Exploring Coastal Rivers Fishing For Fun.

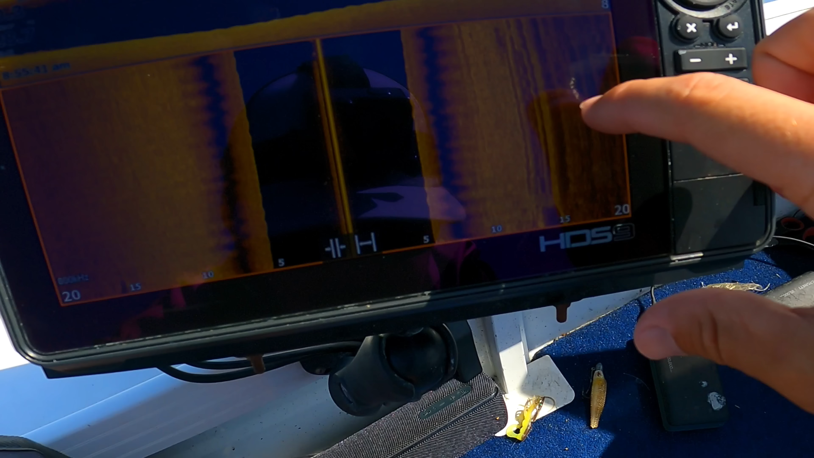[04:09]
What this is, it's a pretty sizable rock bar.
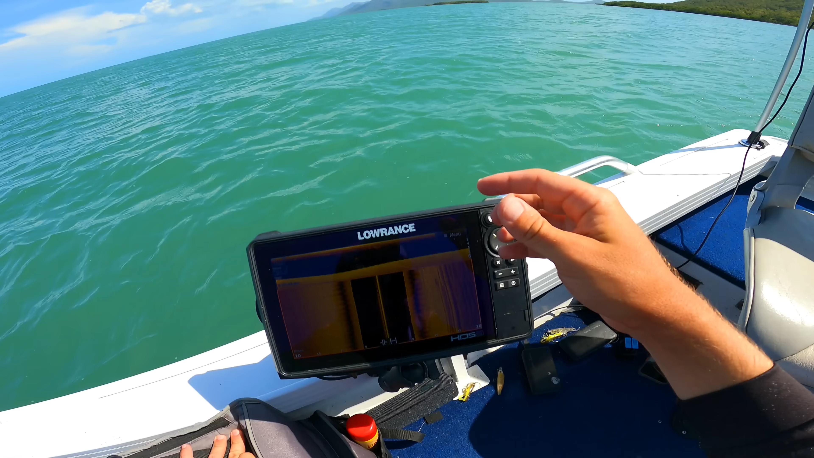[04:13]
And we've just come down current of it. I'm gonna cast back up current.
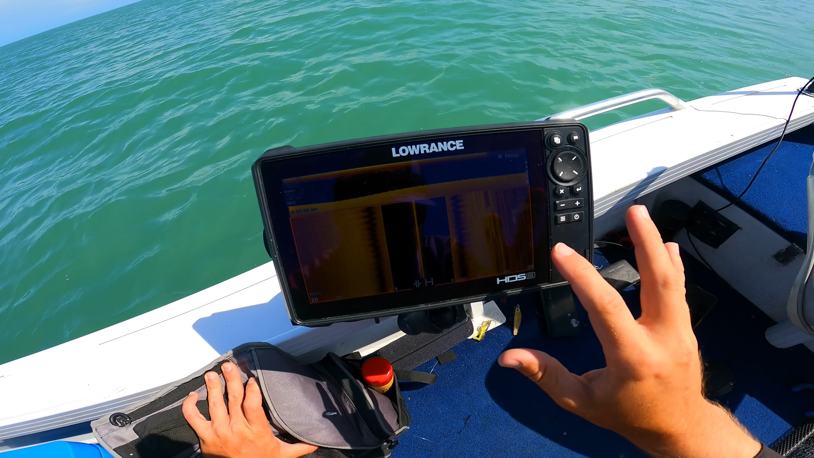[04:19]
Just as we went over the top, there's a stack of finger mark actually sitting on there. So it's